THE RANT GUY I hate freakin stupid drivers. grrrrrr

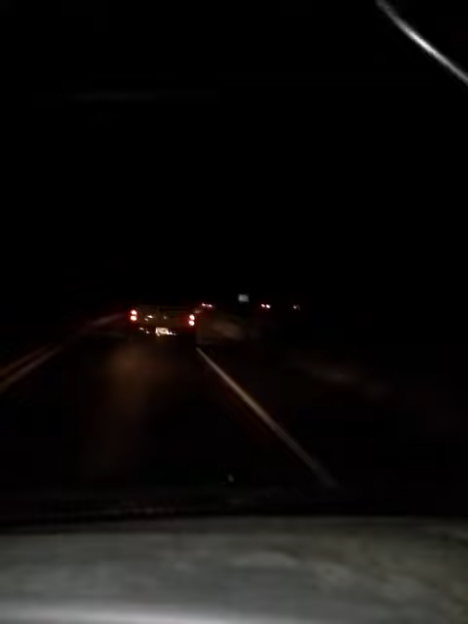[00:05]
I don't know if you can see or not, I've got cars in front and then there's cars behind me.